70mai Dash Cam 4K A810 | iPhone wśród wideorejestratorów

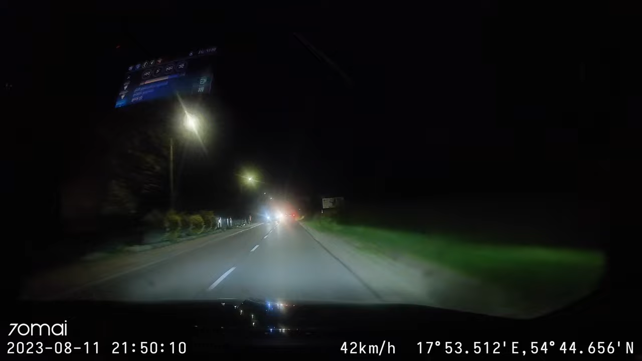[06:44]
No i na początek jadę taką drogą, gdzie mamy latarnię. Zobaczcie sobie, jak to wygląda. Ale przeskoczmy na drogę, gdzie tych latarni już nie ma w ogóle. Mijamy samochód i zobaczcie, widać tutaj naprawdę wszystko. Ja jestem troszkę w szoku, szczególnie jak porównam sobie z moją dotychczasową kamerą czy wideorejestratorem. No i żeby nie było za łatwo, zobaczmy tylną kamerę w nocy. Rejestracji pewnie bym nie odczytał, ale to są naprawdę trudne warunki, bo z jednej strony ciemno, z drugiej latarnia, z trzeciej światła.
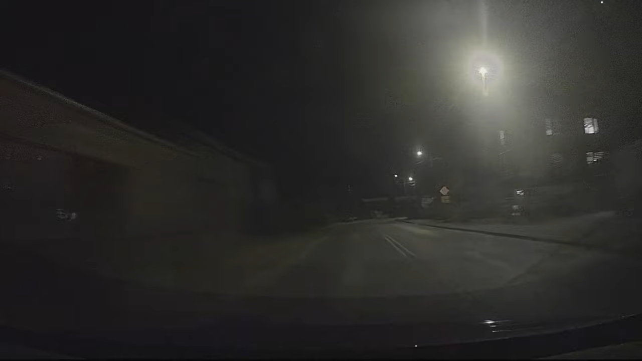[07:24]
I moim zdaniem, jak na takie warunki, jak na kamerkę tylną, to nadal jest super. W każdym razie, co do nagrań nocnych, Sony Starvis 2 sprawuje się kapitalnie. W dobrym widzeniu pomaga też duży otwór przesłony, to jest F1.8. No i wróćmy jeszcze do dziennych warunków, ale w pełnym słońcu.